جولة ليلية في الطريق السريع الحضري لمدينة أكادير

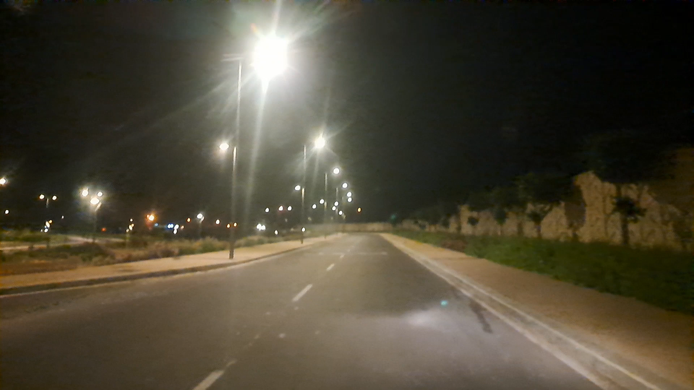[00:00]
فيديو الموالي الخط ضروري من ندرو الفيديو الى طريق السرع الحضاري ليلاً. ما شغرنا لكم شليوم الفيديو بالنهار. اه تحت لنا تشوف الفرصة.
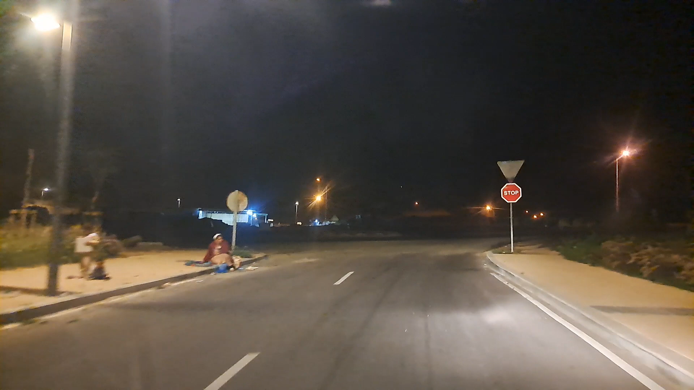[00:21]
طريق السرع الحضاري الخوة اللي مازل. اشغال بمتواصلة.
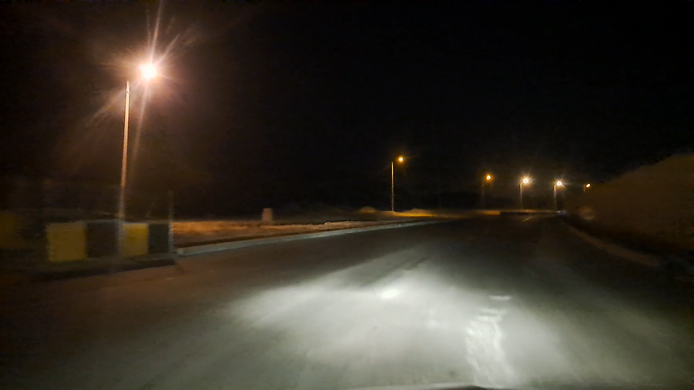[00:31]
على ما اعتقد راتلقوه هذه. اه هي كما كتشوفوا معي هنا. راتلقوها. سوف يدر بانهم راخدامين. وهذه فاشتلقوها. راتلقوها اير مؤقتاً.
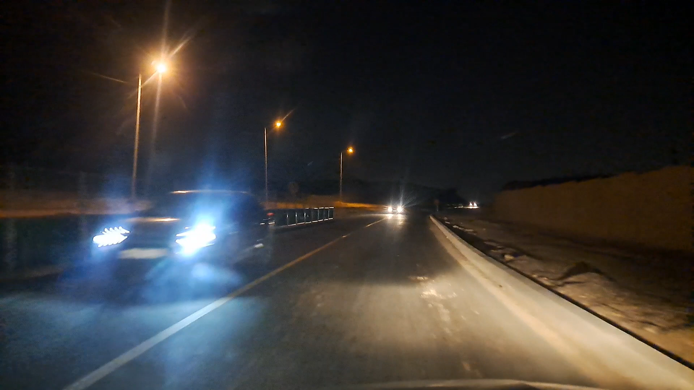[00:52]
في انتظار انهم يدروا لها لدكوش فينا. عادها يصيبو لها الجانبات ديلا. ولكن ولكن راتلقو.